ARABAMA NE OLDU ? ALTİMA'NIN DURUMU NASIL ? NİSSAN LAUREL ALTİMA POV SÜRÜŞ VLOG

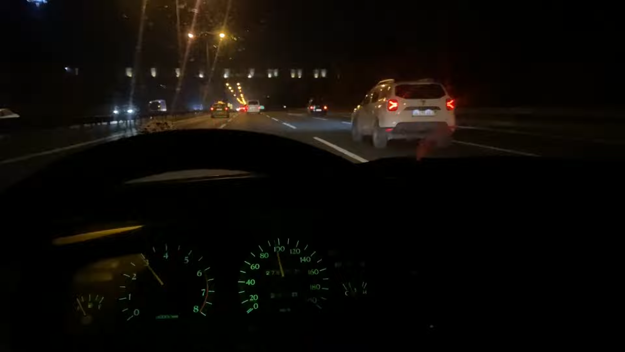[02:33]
Evet arkadaşlar Dede'yi aldık dönüyoruz Otobandayız Fluens arkamızda bizi takip ediyor Şimdi neler oldu şöyle söyleyeyim Bir özet geçeyim arkadaşlar Çekime gittim Hatta en son çektiğim Passat videosunu çekmeye gittim Döndüm arkadaşlar Hiçbir problem yoktu Canavar gibiydi Ama tam böyle bizim evin yokuşunu çıkarken Böyle bir gaz kesildi gibi oldu Yani bir anda Daha öncesinde hiç hissettirmedi Ve sonrasında çalışmadı